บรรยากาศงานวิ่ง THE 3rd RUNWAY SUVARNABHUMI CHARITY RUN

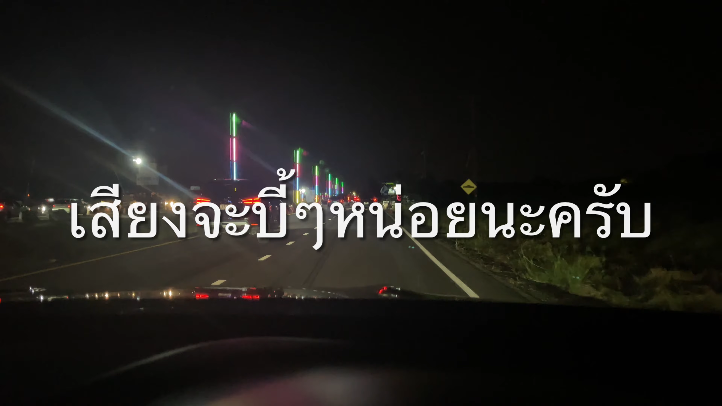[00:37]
สนามมันเรียบมาครับ น่ามาทำเวลามากเลย
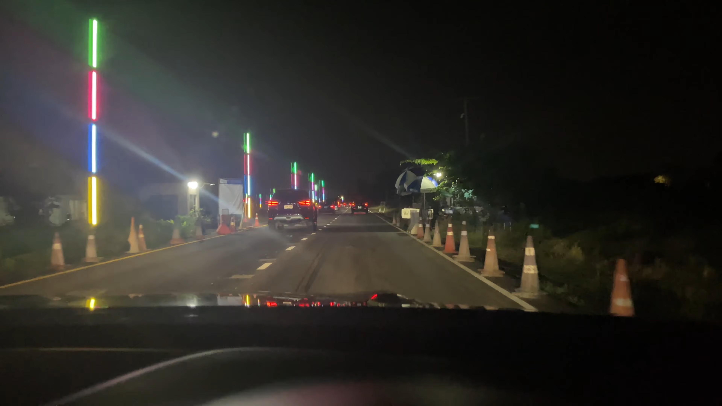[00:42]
เราไปที่จอดรถก่อนนะ โหนรถเยอะเหมือนกันนะครับรถติดใช่ได้เลย จะไปดูกันต่อดีกว่า